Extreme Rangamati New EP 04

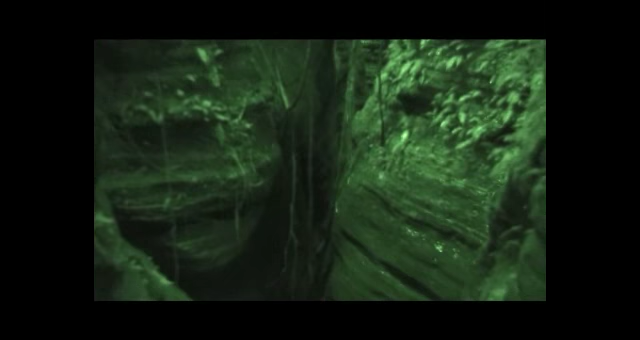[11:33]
গুহার ভিতরে সূর্যের আলো পৌঁছলেও তা অতি স্বল্প, তাই ক্যামেরার নাইট ভিশন দিয়ে আপনাদেরকে রাঙামাটির হাজার ছড়া পাহাড়ে অবস্থিত লোকচক্ষুর আড়ালে থাকা আশ্চর্য গুহাকে ঘুরিয়ে দেখাব।
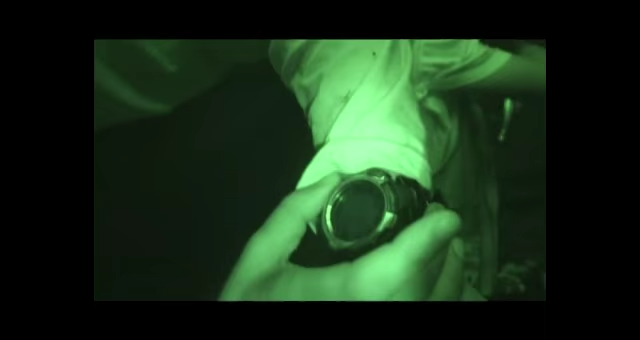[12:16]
780 ফিট উপরে, আর এখন বাজে হচ্ছে
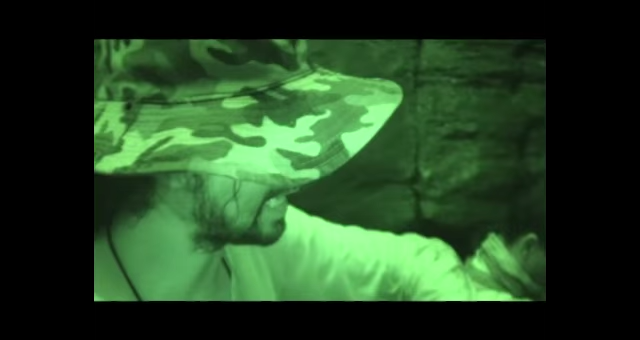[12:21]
4:10, মানে বিকাল 4:10।
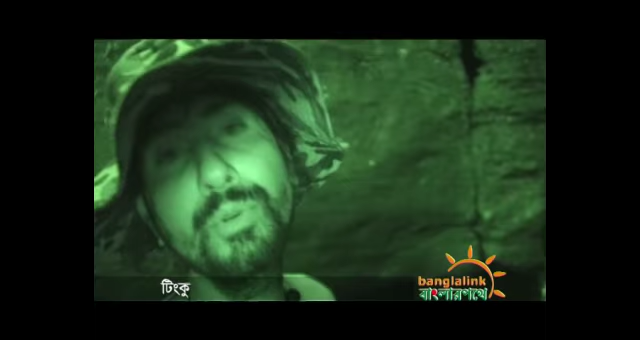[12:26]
জায়গাটা পুরাই আপনারা বুঝতে পারছেন, আমরা নাইট ভিশন লাগায় ছবি তুলছি, কারণ এটা প্রায় অন্ধকার।
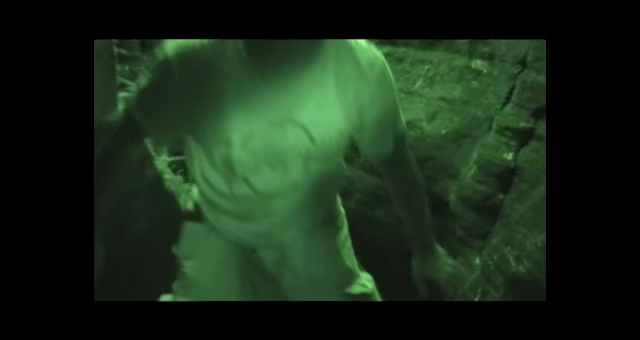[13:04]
আমরা সাধারণত গুহা বলতে বুঝি পাহাড়ের ভেতরে প্রাকৃতিকভাবে তৈরি কোনো সুরঙ্গ, তবে এই বাদুর গুহাটি মোটেও সেরকম না। এটাকে গুহা না বলে পাহাড়ি ফাটল বলা যায়।
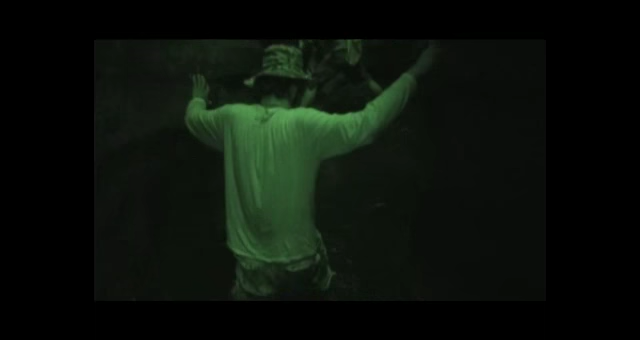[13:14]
আমরা এখন সেই ফাটলের মধ্যে দিয়ে চলেছি।
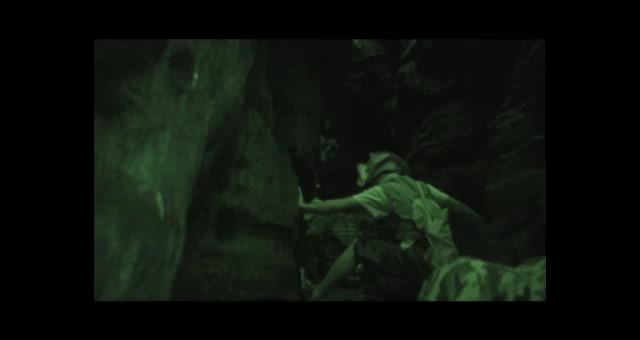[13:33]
আপনারা অনেকেই হলিউডের অনেক সিনেমায় এমন দৃশ্য দেখে থাকবেন, তবে এটি কোনো নাটক সিনেমা নয়, এটি বাস্তব।
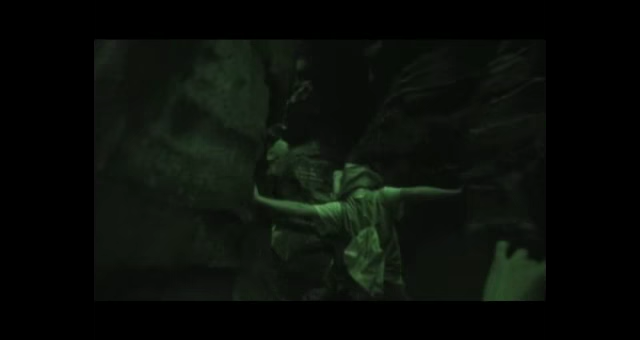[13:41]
এই সুরঙ্গ, গুহা বা ফাটল যাই বলুন না কেন,
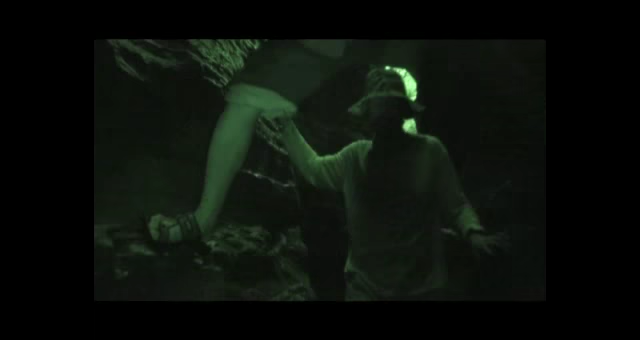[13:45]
এই এক্সট্রিম জায়গাটি আর কোথাও নয়, স্বয়ং আমাদের বাংলাদেশের রাঙামাটি জেলায় অবস্থিত।
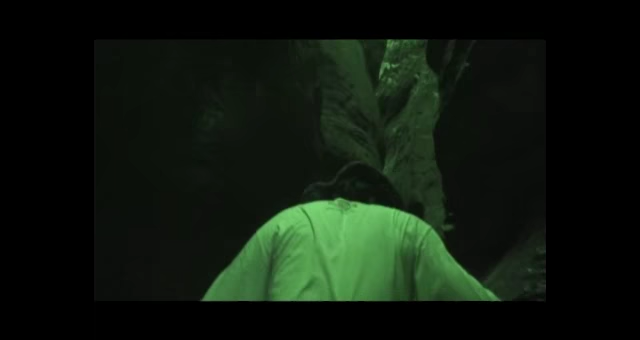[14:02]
প্রচুর বাদুর আছে এই গুহার ভেতরে।
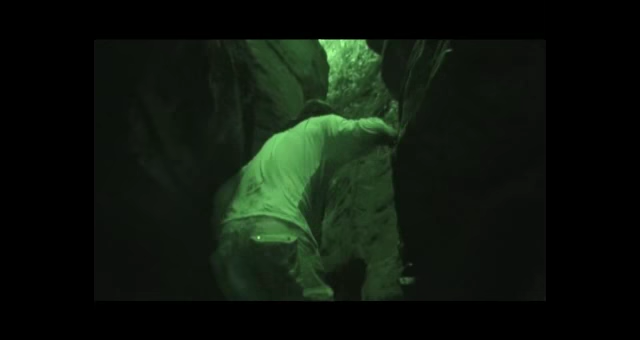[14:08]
বাদুরের কিচির মিচির শুনলেও এখনও তাদের বাসস্থানের খোঁজ কিন্তু আমরা পাইনি। সামনে কোথায় কী দেখব সেই টেনশনে আছে আমরা।
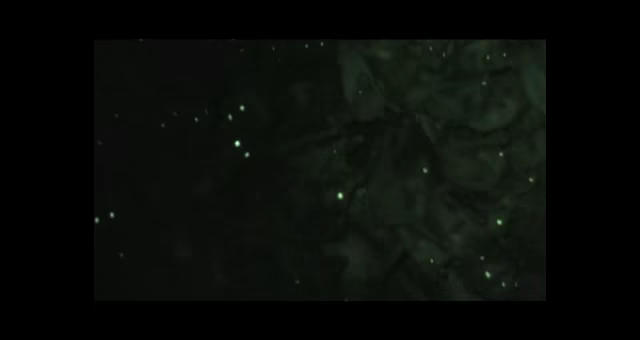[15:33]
সম্ভাব্য বাধা
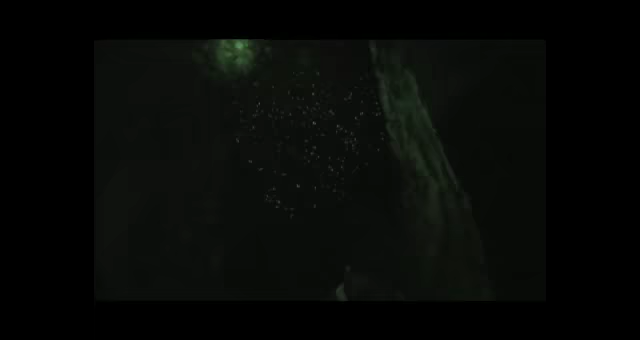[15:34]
বিঘ্ন সম্পর্কে ধারণা লাভ করতে ও তা এড়িয়ে চলতে পারে।
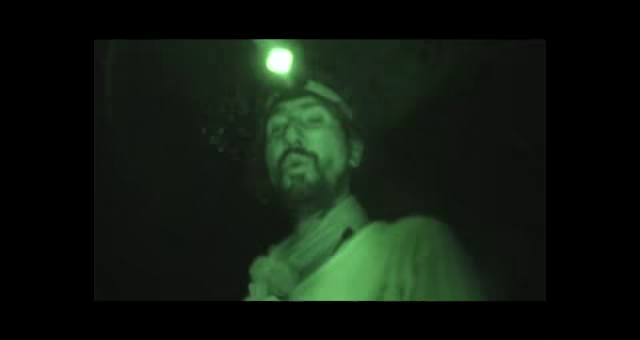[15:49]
আমার দেখা এই পরিমাণ বাদুর আমি আমার লাইফে দেখি না,
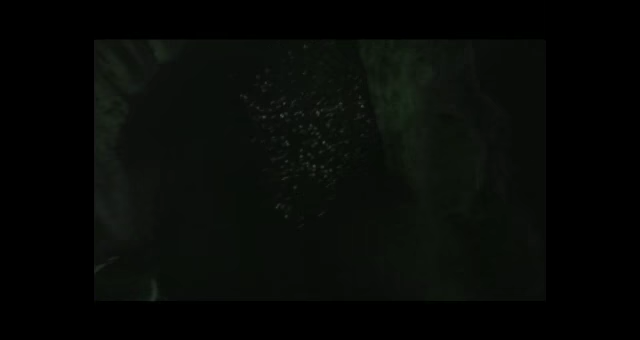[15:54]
একসাথে লক্ষ লক্ষ আছে, লক্ষ লক্ষ একদম গিট গিট করছে।
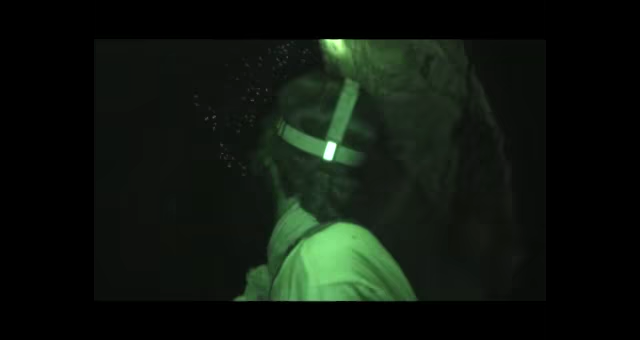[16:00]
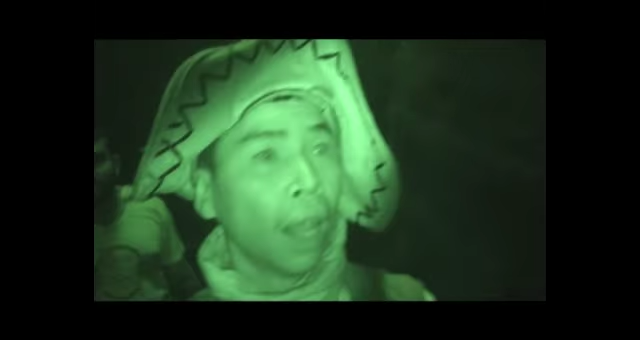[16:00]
এটা কি সেই বাদুরের হাত? হ্যাঁ, এটাই সেই বাদুলের হাত, আমরা যেটাকে বলি সবসময় বাদল হাট নামে। বাদল হাট, বাদল হাট দেখলেন আপনারা?